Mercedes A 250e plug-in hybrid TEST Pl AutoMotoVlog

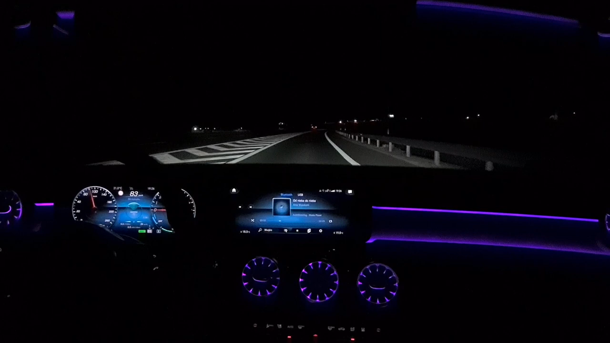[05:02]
Nie wiem, może się jeszcze uda mi dzisiaj pojechać wieczorem i nagrać coś dla Was też wieczorem. Ale o ile ten samochód robi mega dobre wrażenie podczas jazdy w dzień, to w nocy to wrażenie jest jeszcze potęgowane. Właśnie między innymi przez oświetlenie.
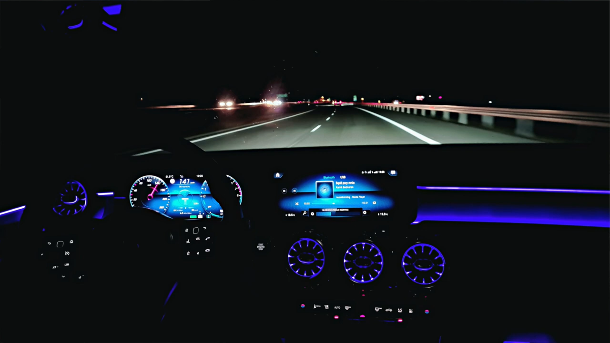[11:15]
bo kolejna rzecz, premium, która jest w tym samochodzie, ale zobaczcie, po prawej stronie kierownicy sterujemy sobie tym wyświetlaczem.